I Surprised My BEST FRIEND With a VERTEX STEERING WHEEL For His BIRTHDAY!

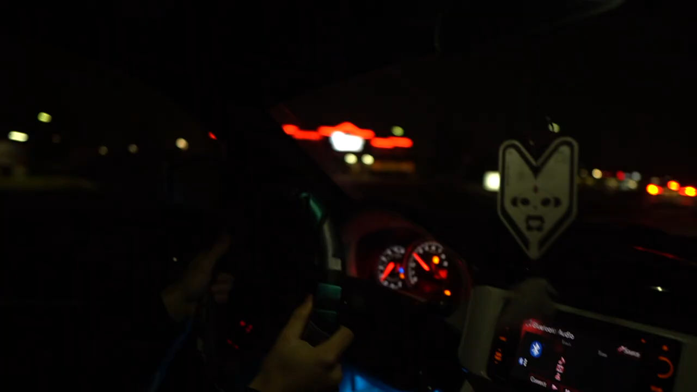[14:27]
it's dark out but you can still kind of see oh